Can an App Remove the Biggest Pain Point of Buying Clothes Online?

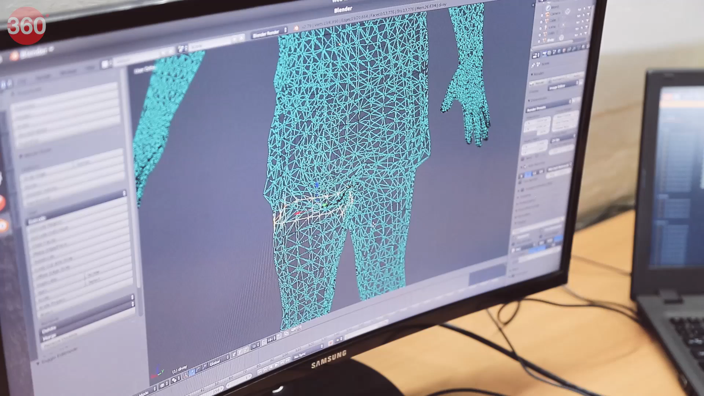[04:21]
It helps the app provide the measurements of circumferences such as the chest girth, stomach girth and the waist girth.